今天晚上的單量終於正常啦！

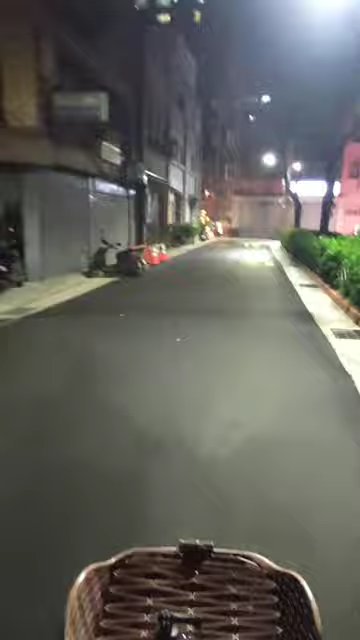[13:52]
重庆北路二端的巷子里头我要往英明北路方向走身上是最后一单就是第20单这样